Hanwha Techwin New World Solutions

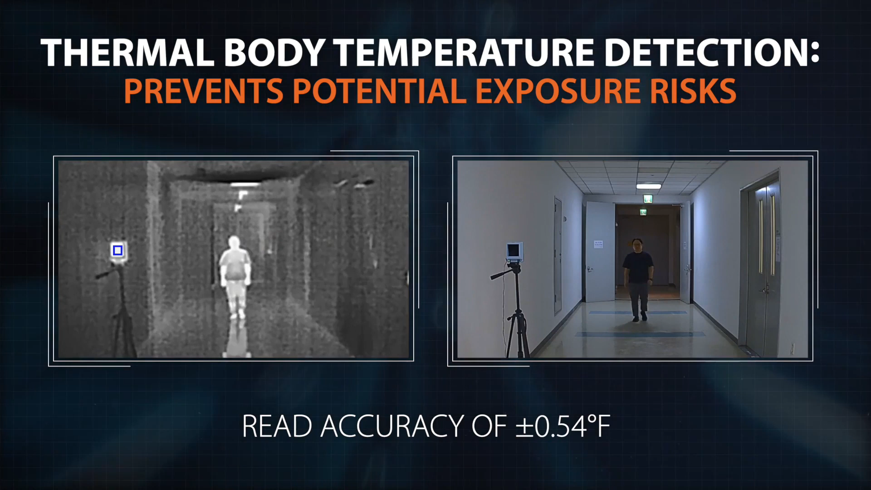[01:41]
Hanwha Tequan's bispectral body temperature detection camera gives your staff the ability to quickly identify individuals with potentially unsafe elevated body temperature readings.